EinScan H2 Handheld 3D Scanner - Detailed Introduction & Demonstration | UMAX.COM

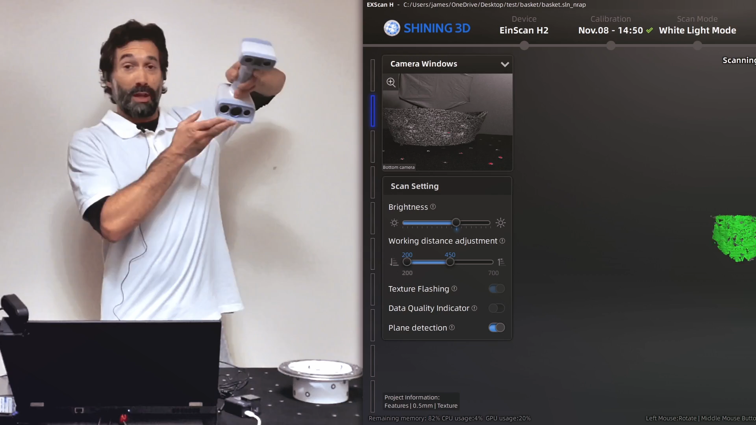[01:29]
If you're more comfortable working like I am at a further distance and capturing a lot of detail and a lot of data all at once,
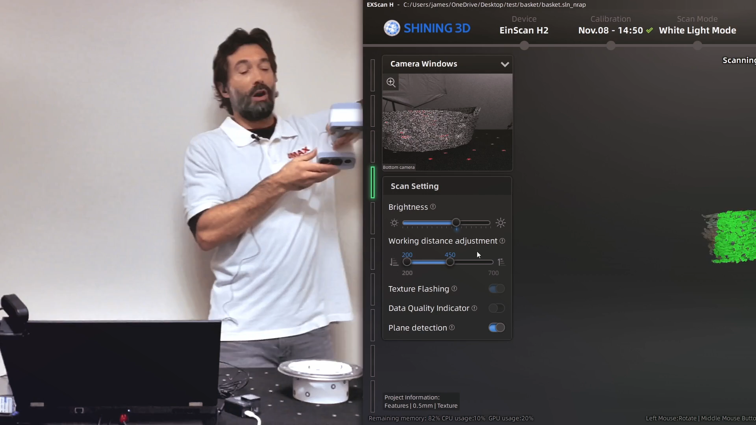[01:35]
you can set up your working area so that you're working more like this, which is pretty amazing.
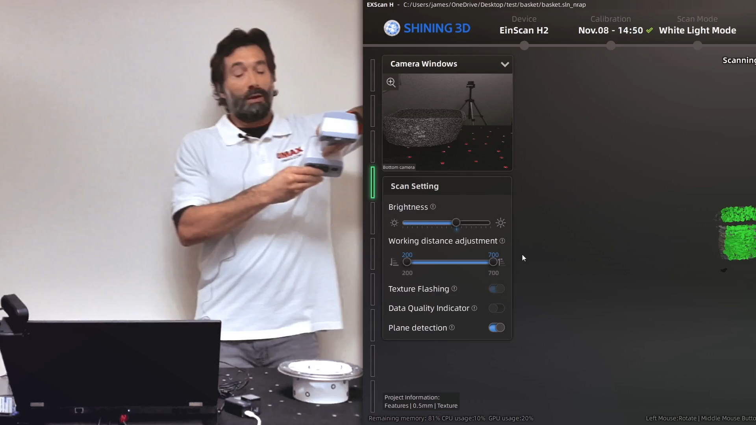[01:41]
So we're going to be doing three quick demonstrations.